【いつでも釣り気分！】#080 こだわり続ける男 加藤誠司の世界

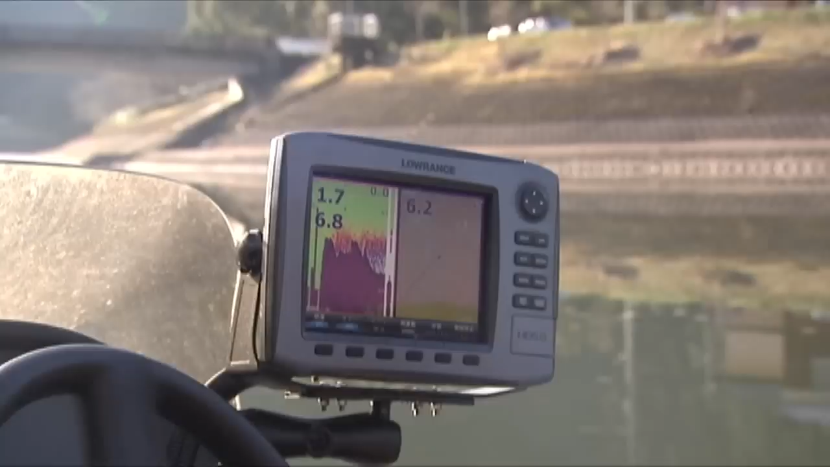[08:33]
この辺から急に水温も上がって水深も出てくるんですよね。
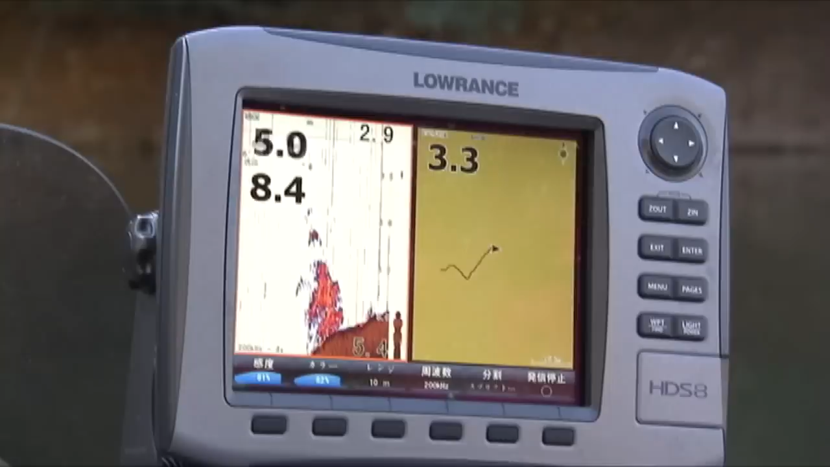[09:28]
水温、ベイト、レンジ、好条件が揃っていてもバスは食ってこない。